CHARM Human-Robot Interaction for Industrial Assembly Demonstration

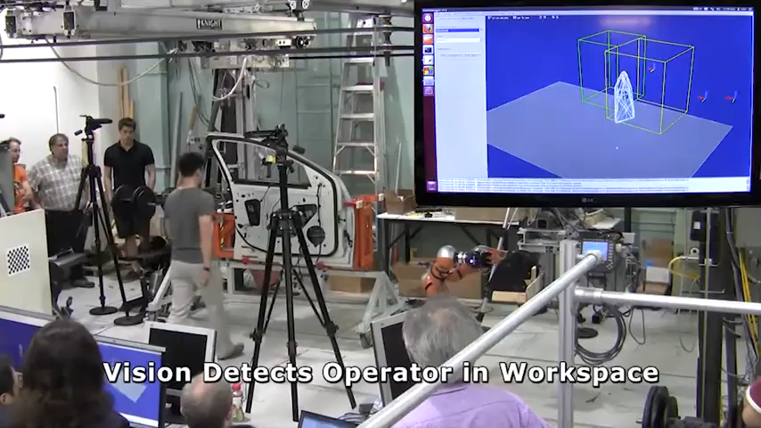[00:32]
A vision system consisting of multiple connect-depth cameras acquires and tracks the operator's position and posture in the workspace.